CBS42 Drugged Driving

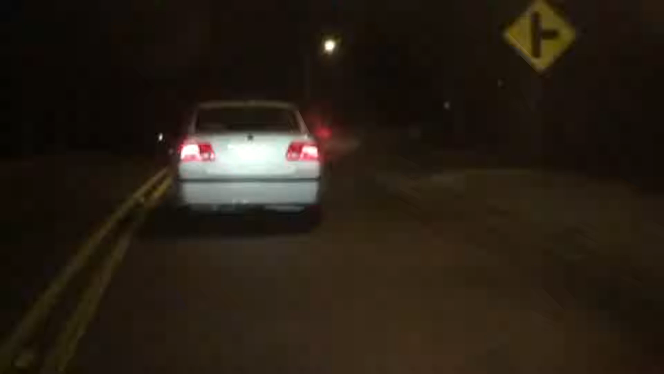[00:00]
It was Valentine's Day 7 p.m. A Wednesday night. Our photojournalist spots this car driving highly traveled roads across Jefferson and Shelby County
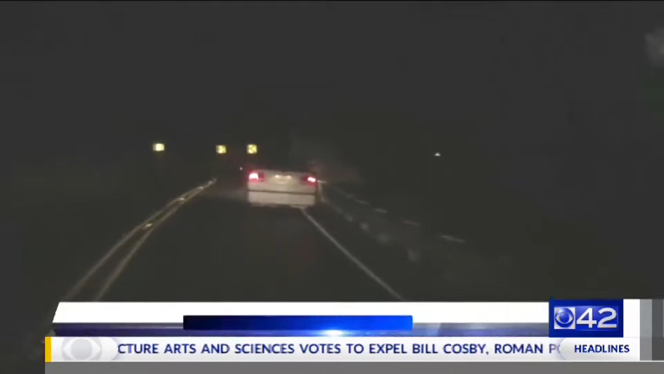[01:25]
A dark winding road, a driver swerves into a guardrail, crosses the center line more than once and narrowly misses oncoming traffic.